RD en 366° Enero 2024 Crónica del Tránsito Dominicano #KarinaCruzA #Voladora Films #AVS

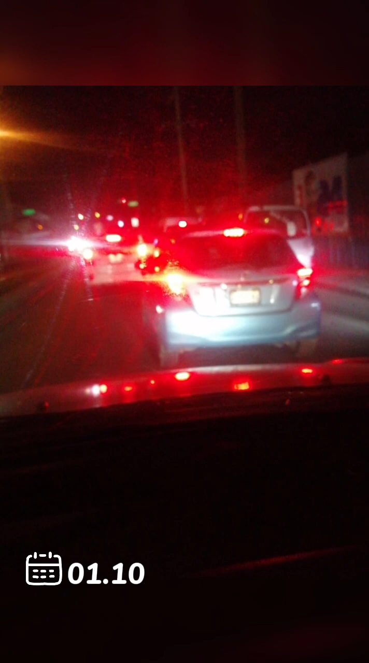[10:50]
Calle República de Colombia, esquina Avenida Monumental, a un suave tránsito.
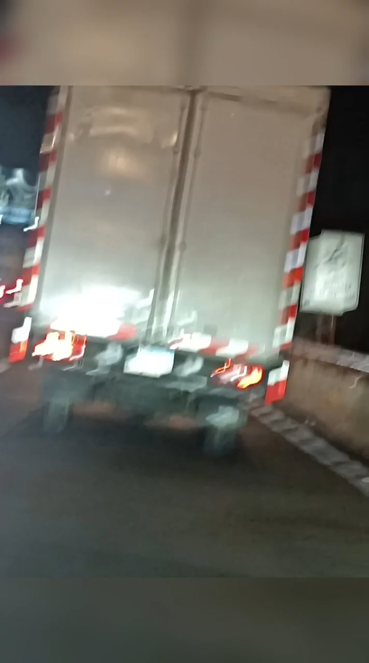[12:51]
Camión transitando por uno de los elevados, eso está prohibido.
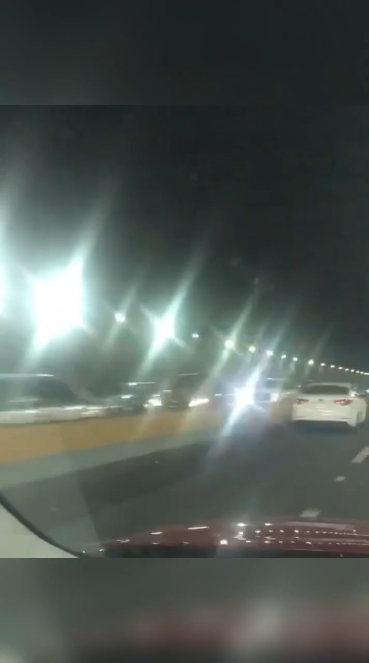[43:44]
Túnel de la 27 de febrero, sentido oeste-este.
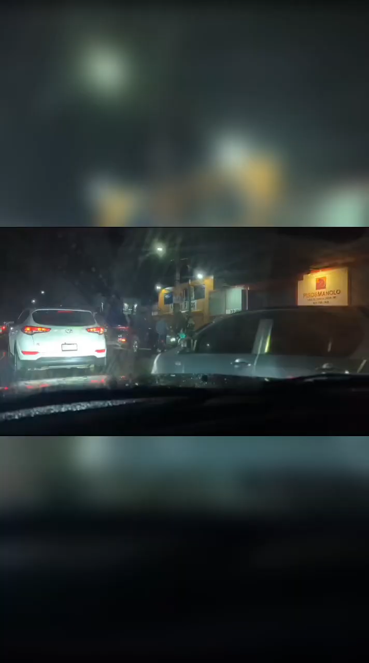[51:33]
Avenida San Vicente de Paul. Full.
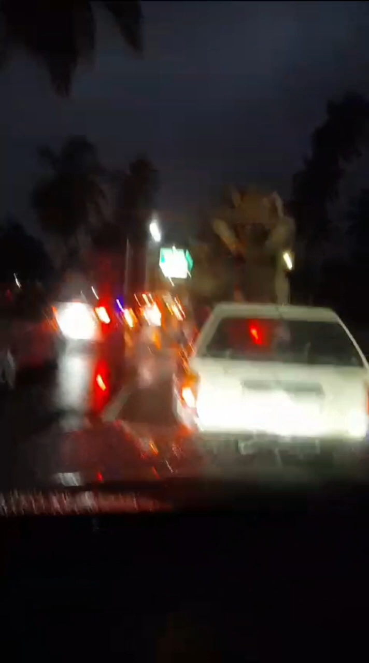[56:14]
Esto es Las Américas, es un tapón kilométrico. Ahí, Padre Santo. Hay dos carriles en tapón de los tres que tiene Las Américas. Ya ustedes saben, esto está incómodo por aquí.
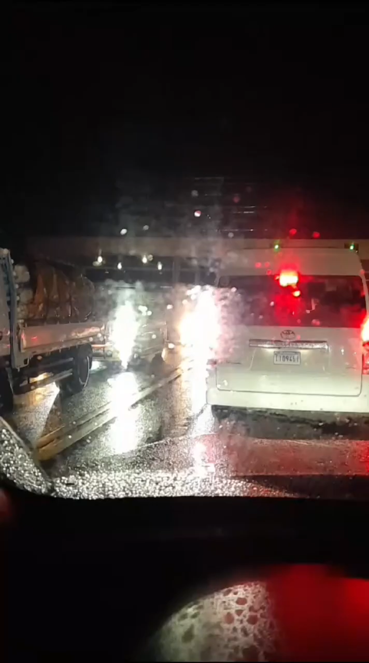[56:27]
El primer peaje de la carretera de Samaná. Mira el tapón hacia Las Américas. Un solo tapón hacia Las Américas.